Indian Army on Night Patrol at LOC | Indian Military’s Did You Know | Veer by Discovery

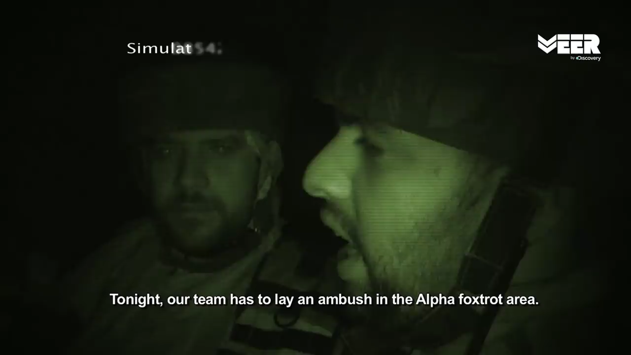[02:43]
फॉक्स्टॉट में आमभुष लगाने की जिम्मदारी दी गई है इस टीम का लीडर एक
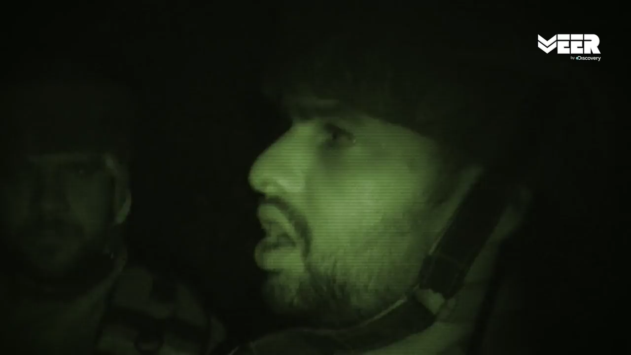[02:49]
नौजवान अफसर है ये अफसर है तो 24-25 साल का ही मगर इसे लड़ाई के
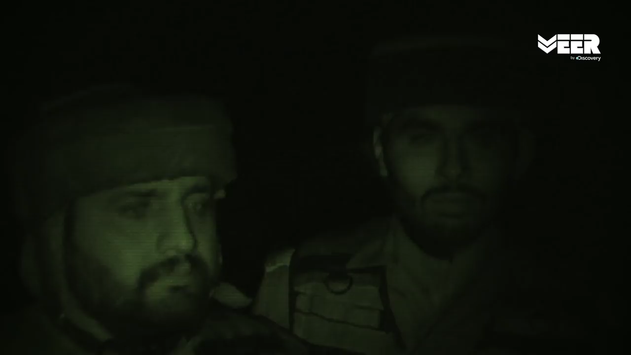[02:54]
खतरनात माहौल में जावास वाज़ियों की टीम को लीड करने की ट्रेनिंग दी गई है